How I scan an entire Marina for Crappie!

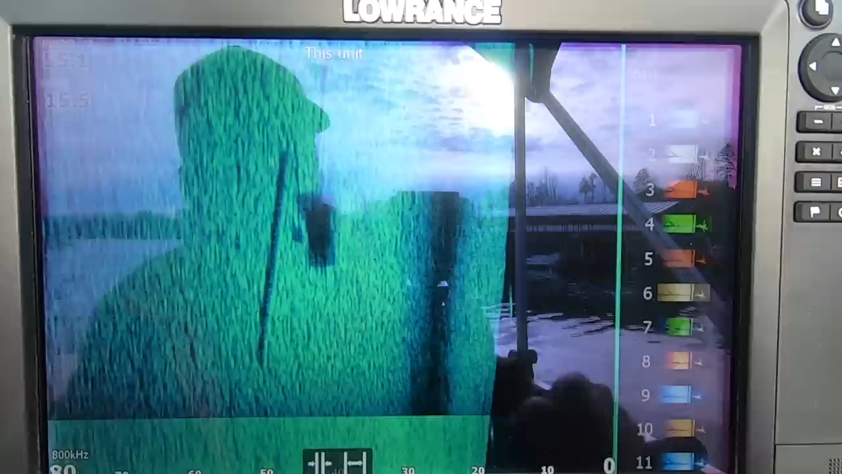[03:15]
is kind of a turquoise looking color I like that particular palette I've
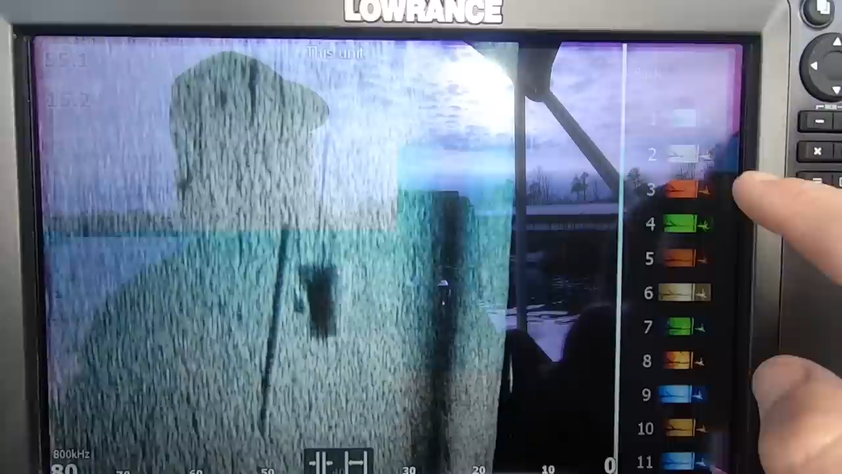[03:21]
tried them pretty much all of them two's not bad I really like the number
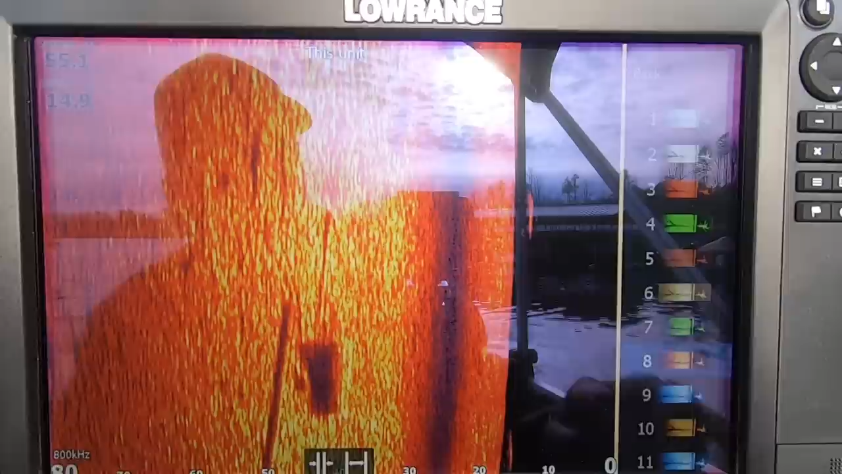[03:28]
eight palette palette it's going to show up yellow on a hard return more of a red on a softer bottom
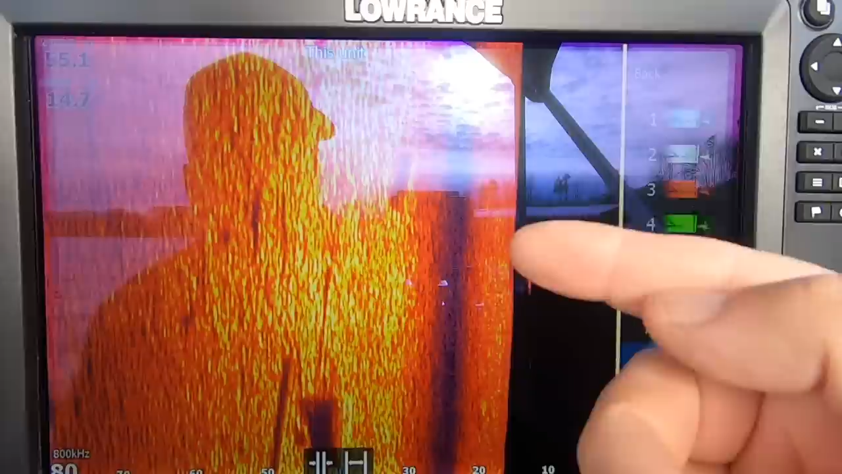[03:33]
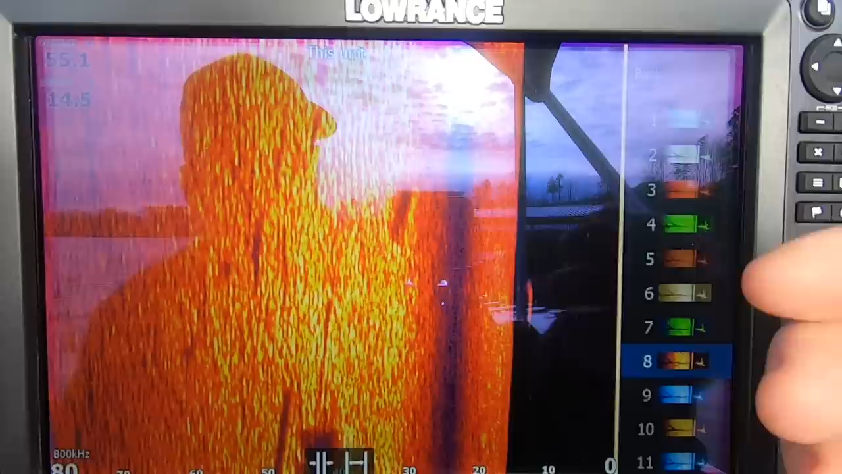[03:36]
and then so there you know anything if that was fish you know that's going to show up you know got that little dot
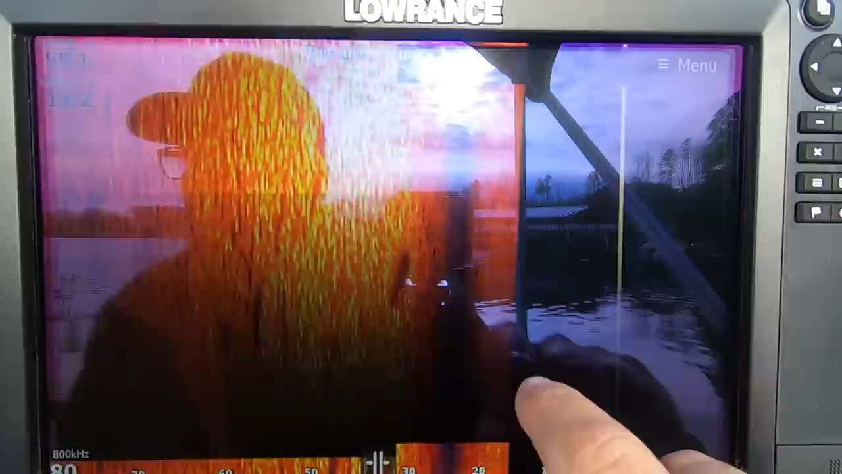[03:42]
of yellow in it I usually have that on my down scan that
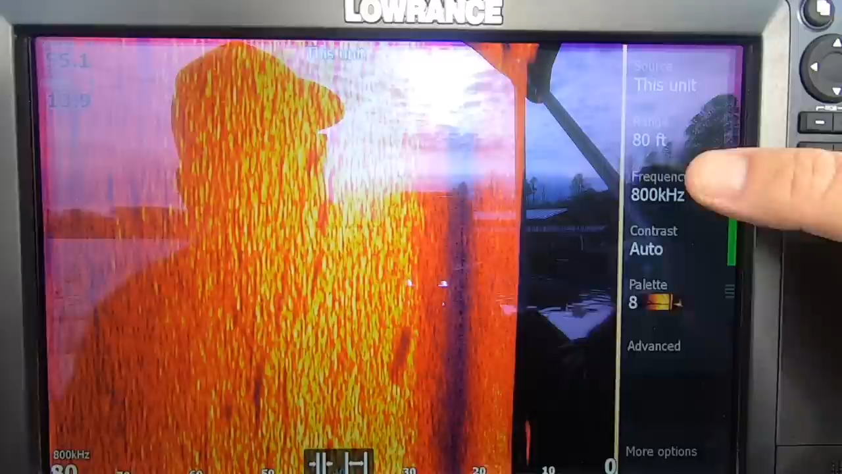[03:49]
color palette number eight but
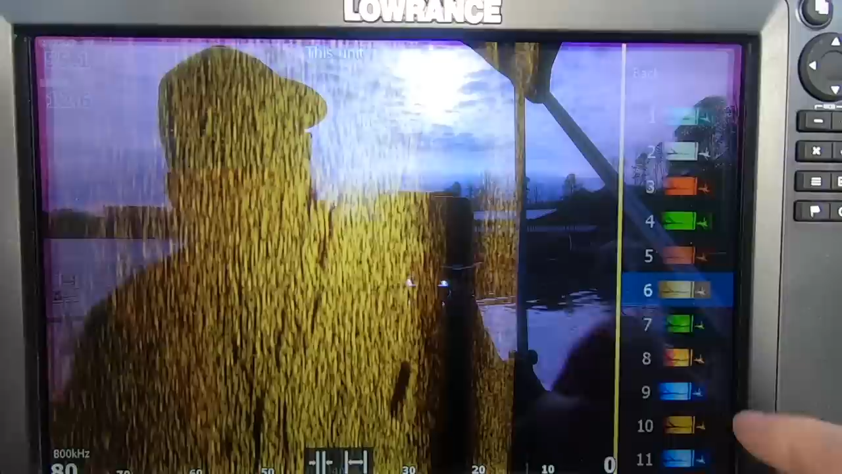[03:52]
I like the number six that kind of the amber brown color that's pretty popular across the board again there's ten that's kind of a
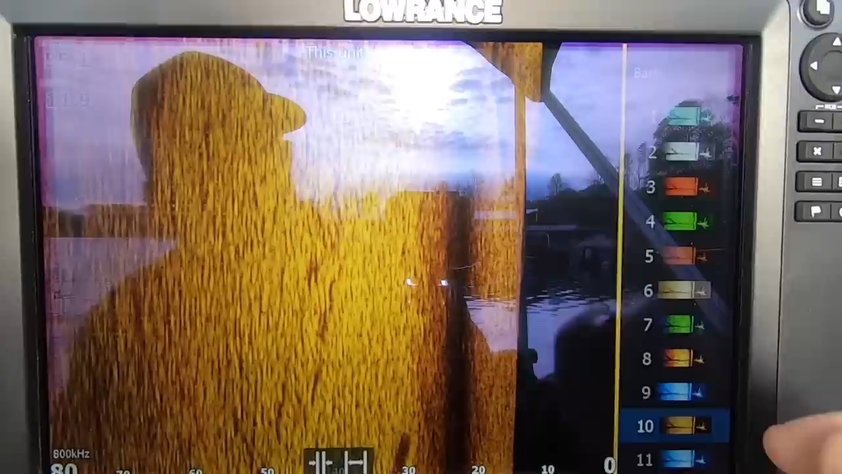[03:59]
more of a golden tone but I like that lighter tone the blues aren't bad nine
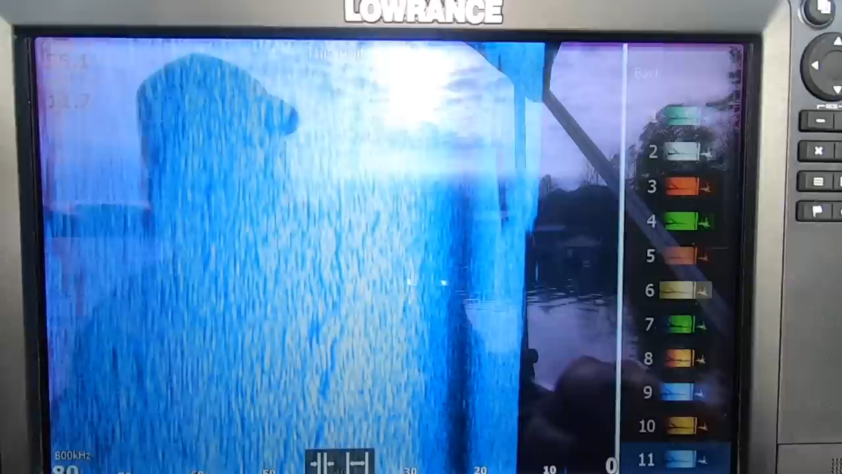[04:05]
or eleven both blues one's a little brighter than the other but
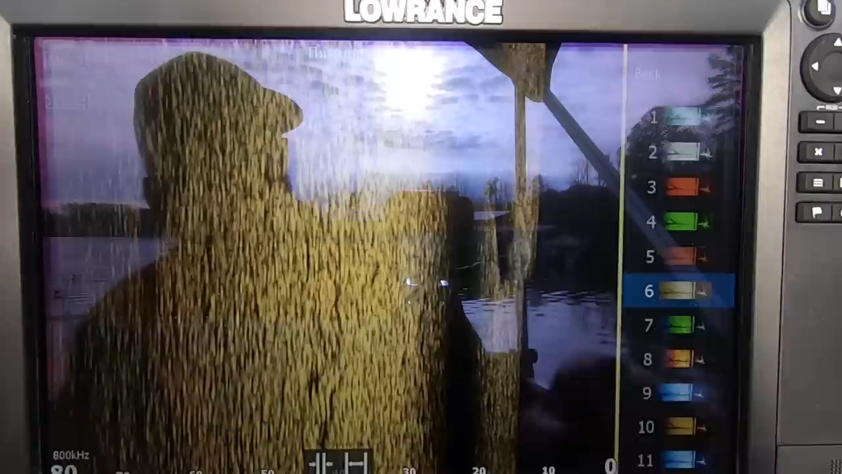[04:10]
we're going to leave it on color palette six so we've got if I go into advanced settings
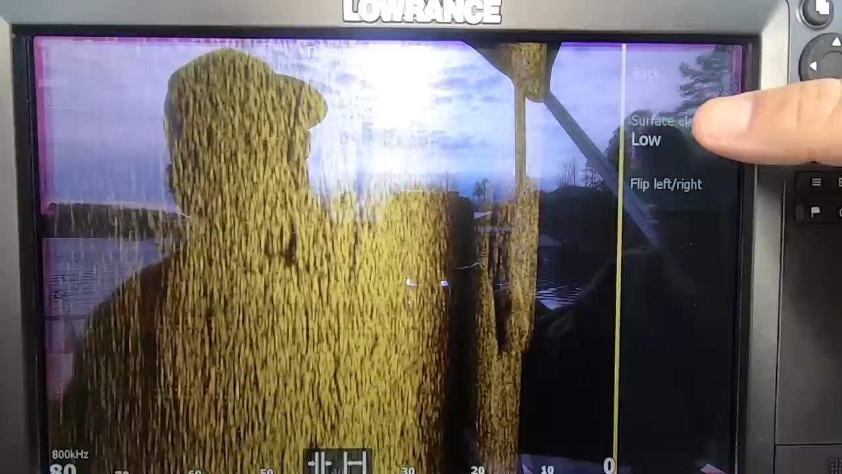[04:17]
surface clarity um I'll just turn that off pick up every single
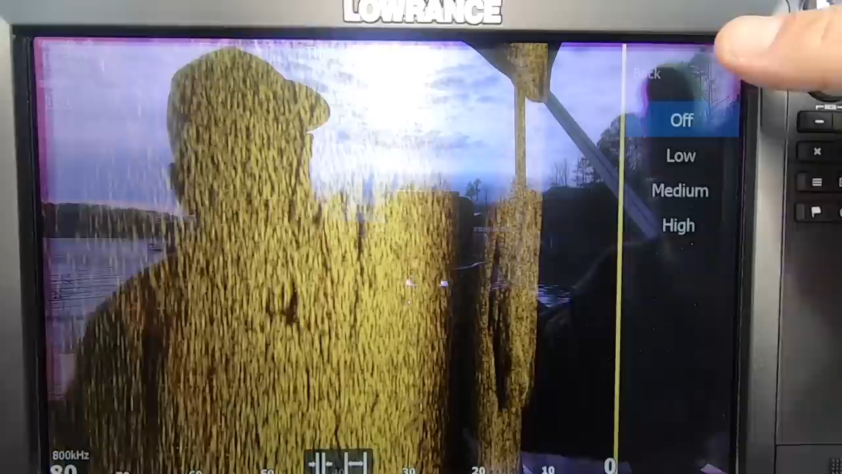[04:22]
little detail off or low it'll usually default to off and then so there we go we've got our range
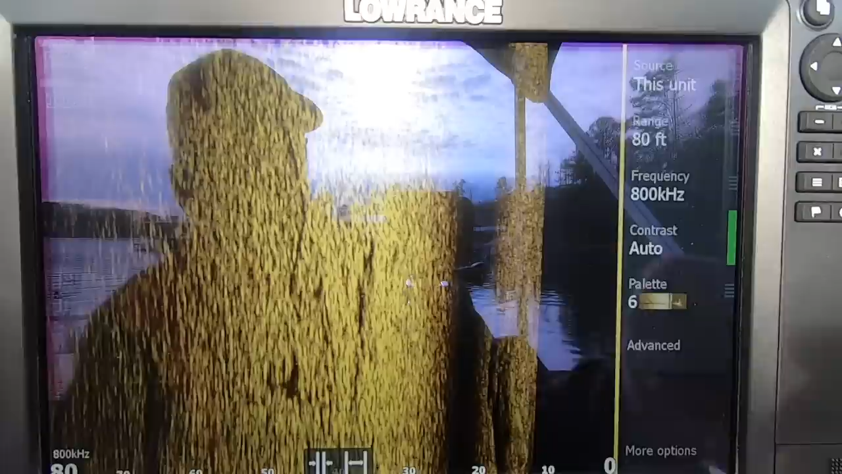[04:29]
and I usually do the range it's six at 80 or 60 if I want to go I can
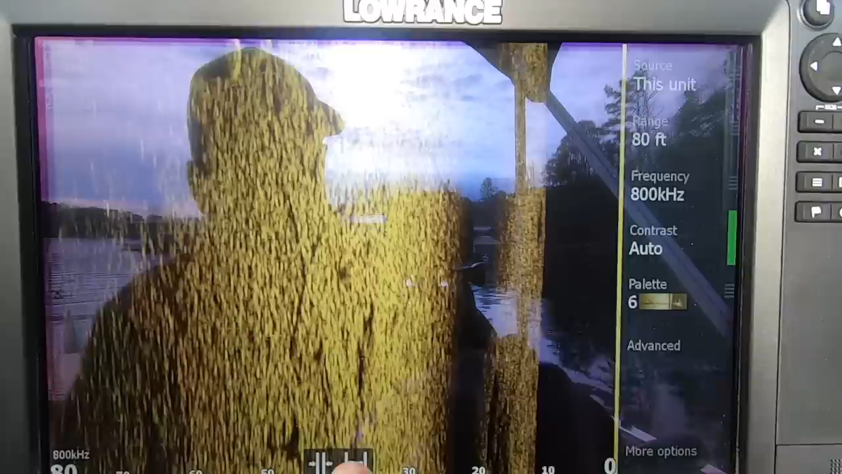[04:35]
hit the icons at the bottom of the screen and I can go to 60 or I can go back to 80 or even
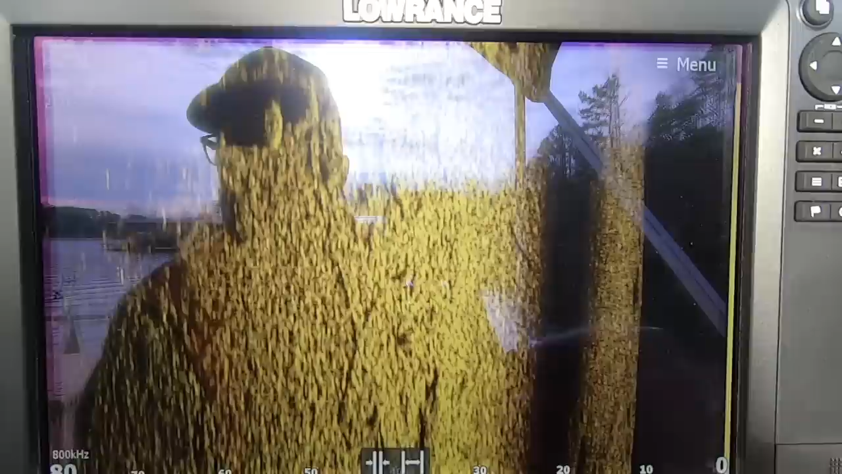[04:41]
go more than that if I want to go more than that but on here I've already got my depth programmed in with water temperature
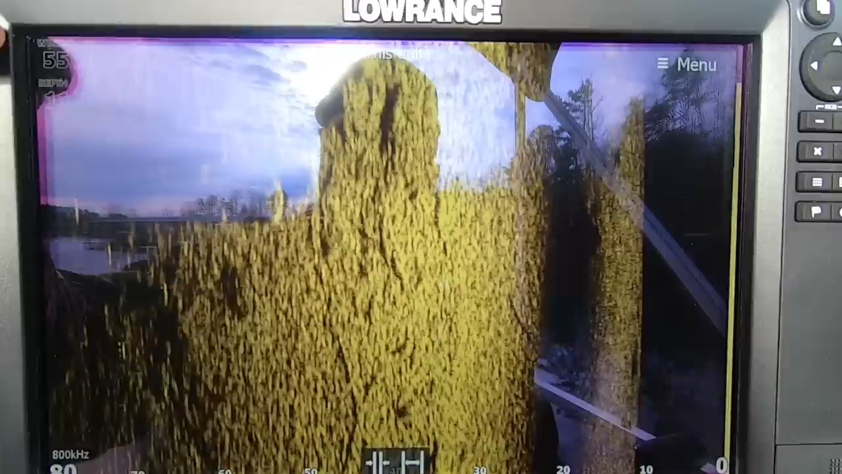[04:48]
running 55.1 degrees a depth I'm running at 11 feet right now
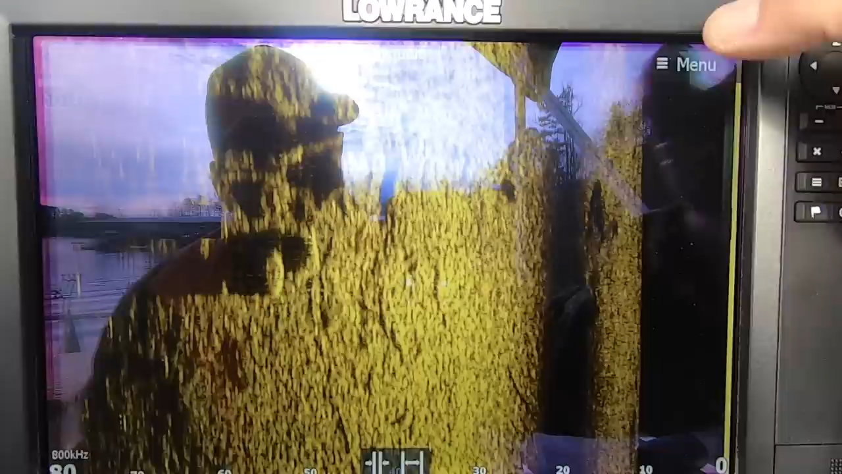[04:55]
so the main thing with side scan is you got to be moving so I'm going to
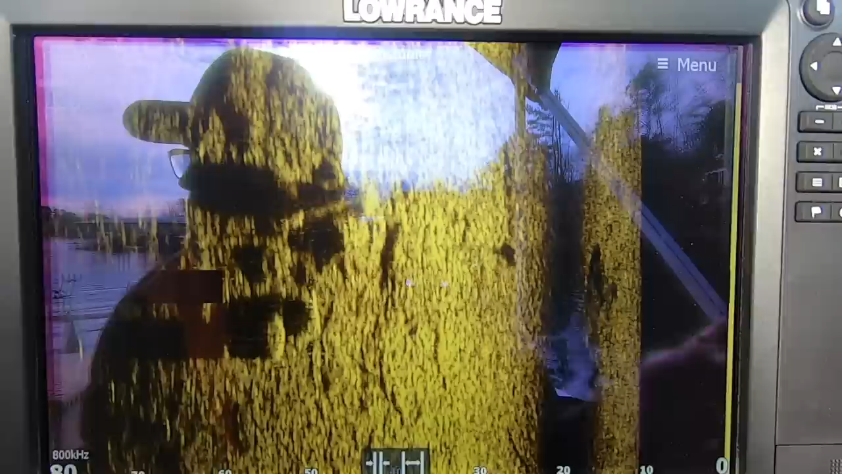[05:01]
since I'm going to be pulling close to these docks we're going to zoom in